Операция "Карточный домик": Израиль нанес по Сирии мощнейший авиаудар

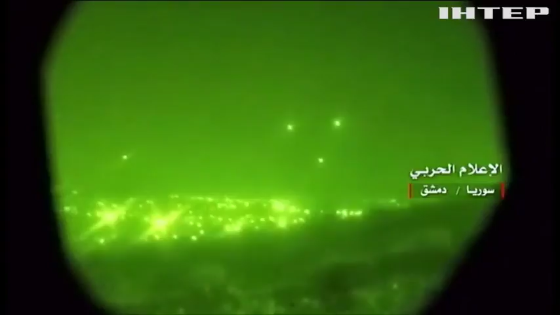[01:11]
Летчики тут же разбомбили все стрелявшие батареи. Под удар попал даже комплекс «Панцирь» российского производства, но с сирийским экипажем. Вот кадры, как ракета «Спайк» поражает считающийся неуязвимым комплекс.